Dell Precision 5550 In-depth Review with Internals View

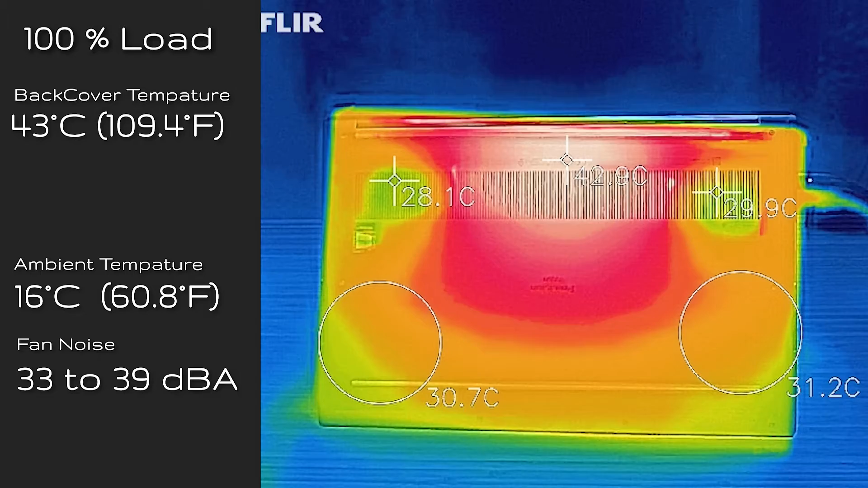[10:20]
So I found the hottest area, which is actually the top middle, and it measured at 43 degrees Celsius. So definitely not bad. So when the computer is running at 50% low, where the processor and the graphics is running at 50% utilization,
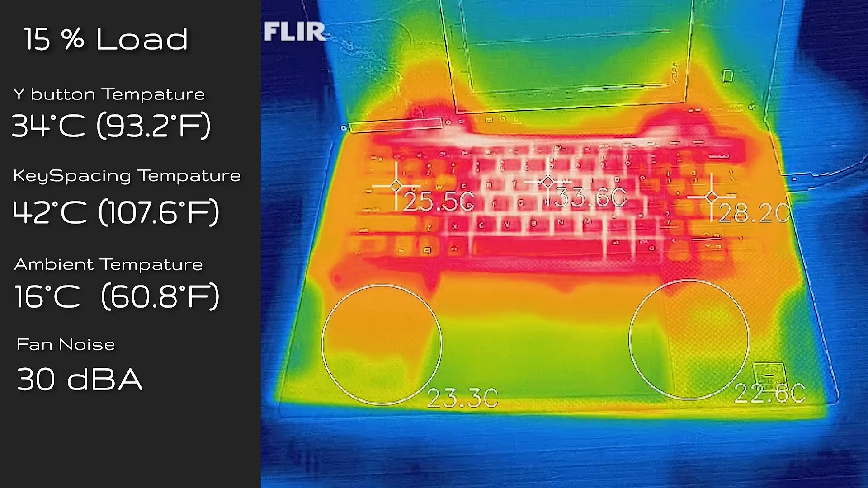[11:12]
and the spacing in between measured at 42 degrees, and the fan noise was at 30 decibels, so it was practically quiet there. And I also took the measurement when the computer is idle, and you're looking at 30 degrees Celsius. I did take measurements of the Precision 5540 at 100% low.